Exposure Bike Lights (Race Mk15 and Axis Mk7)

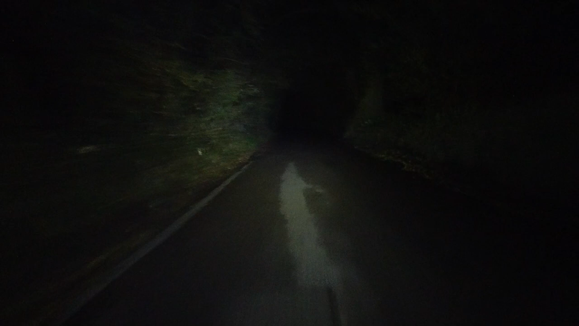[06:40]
So at this point, I've got the Axis Mark 7 attached to my helmet, and I've got the race Mark 15 attached to my handlebars. And honestly, it worked, I mean, probably better than I really imagined or planned initially. So the expensive race Mark 15 just illuminates generally in front of me. Whereas the Axis Mark 7 on my helmet would give a spotlight to whatever it is that I'm actually looking at.
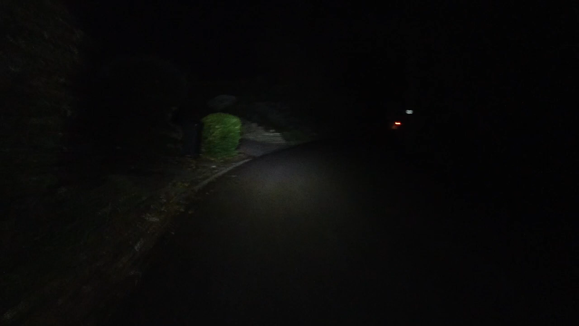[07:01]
What I did find myself doing, I was switching through from the high, medium to low oncoming traffic cams to try and make sure I didn't dazzle them with the Mark 15.
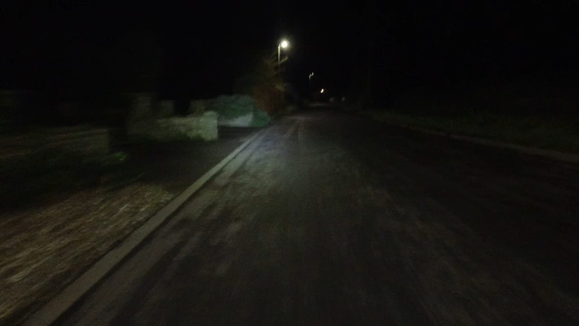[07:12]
And with the helmet-mounted light, I just sort of made sure I was kind of angled that off slightly into the verge when cars approach, just to make sure I didn't dazzle it. That'd be the worst thing. I want to make sure I'm being seen, but then I'd dazzle the oncoming driver, blind them, and they'd run me over because they can't see anything. So actually, fantastic combination of lights.